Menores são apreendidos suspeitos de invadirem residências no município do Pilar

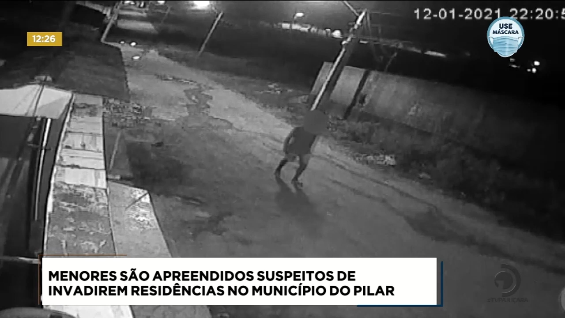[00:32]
Eles estavam invadindo e arrombando residências na cidade de Pilar, onde foram localizados e na última quinta-feira apreendidos pela polícia.
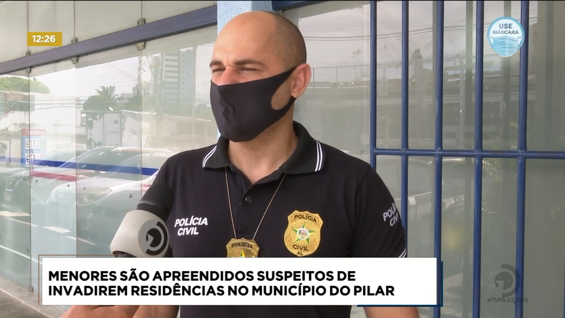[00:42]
Inicialmente eles começaram a arrombar residências, roubavam residências chamadas comerciais, onde levavam tudo, dinheiro, celulares, joias. E de um tempo pra cá, mais precisamente na semana passada, eles começaram, acredito que adquiriram arma de fogo, e passaram a praticar assaltos com violência, com invasão de residência, rendiam as vítimas e levavam da mesma forma joia, moto, celular, dinheiro.
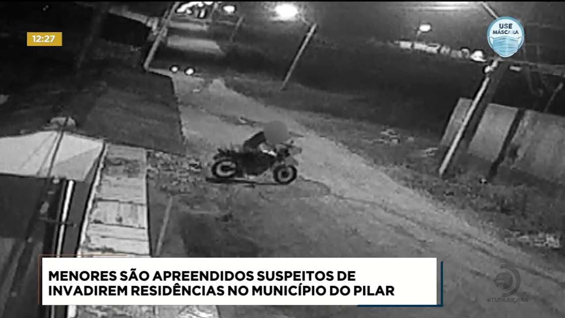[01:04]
Um deles entrava na casa, bastante agressivo, armado, com arma de fogo. O outro ficava dando cobertura na parte externa, observando se vinha alguém.